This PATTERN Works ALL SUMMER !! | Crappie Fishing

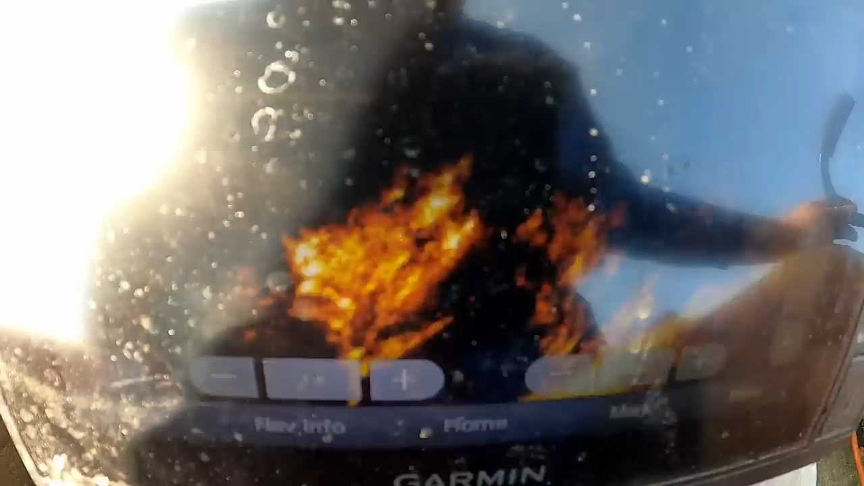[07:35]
If you pan around, I mean, there's brush piles all through here.
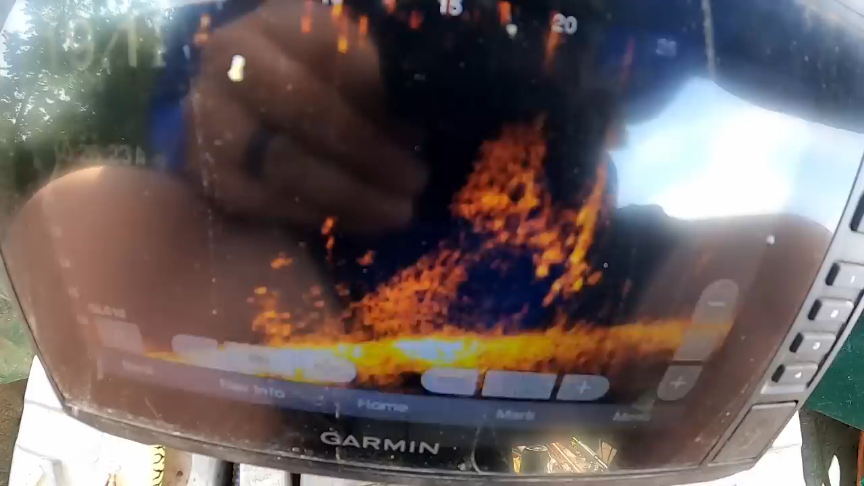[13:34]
But I'll show y'all the brush pile right now. You see how there's not a lot of fish on it?
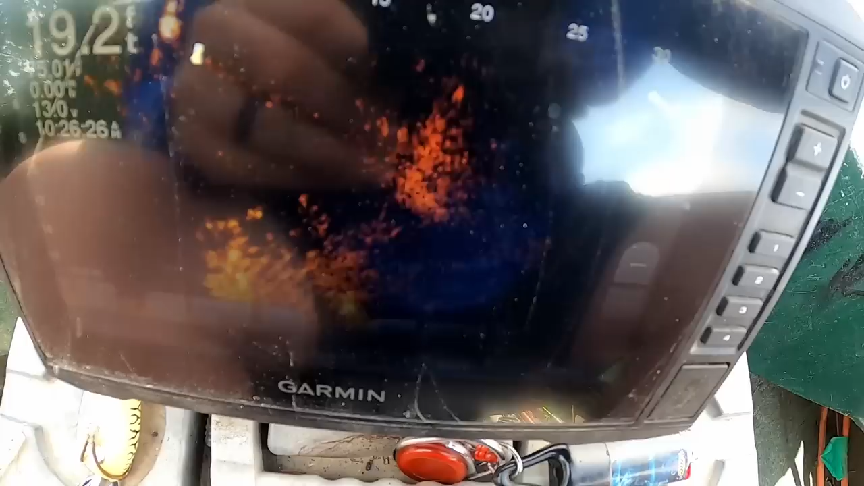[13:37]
What we're looking for is a school.
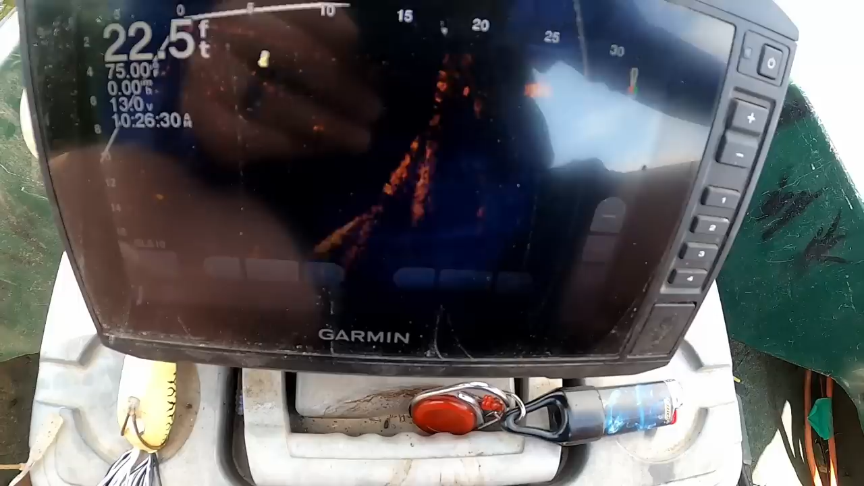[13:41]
On screen: depth 22.5 ft
I don't know exactly where it's going.
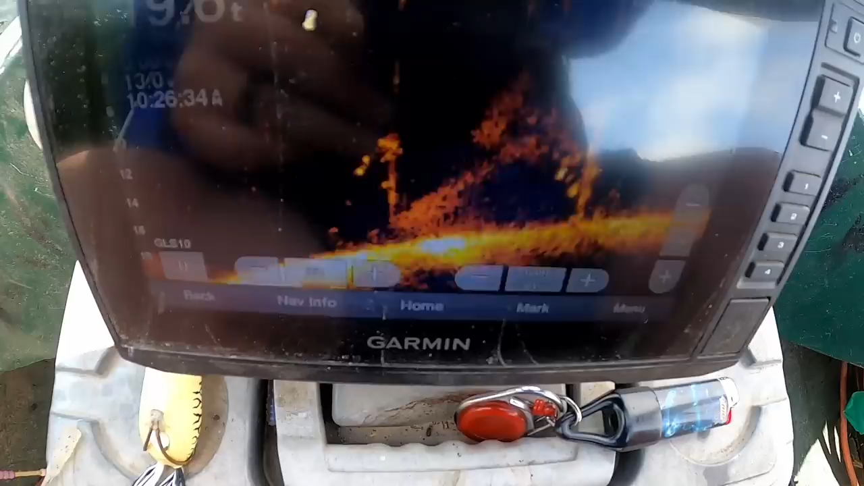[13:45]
But that school right there is what you want.